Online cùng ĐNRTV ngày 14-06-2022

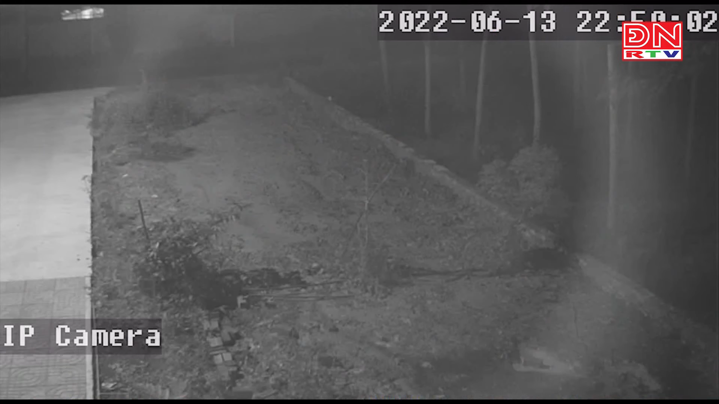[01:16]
Theo thông tin ban đầu, khoảng 22h50 phút đêm qua, Võ Vân Tân, 27 tuổi, ngụ Bình Phước, điều khiển xe máy biển số 93B2-30648, lưu thông trong tiếng đường hẻm thuộc khu phố 3, vườn Tiến Thành, hướng từ TP.HCM đi TP.Đồng Xoài.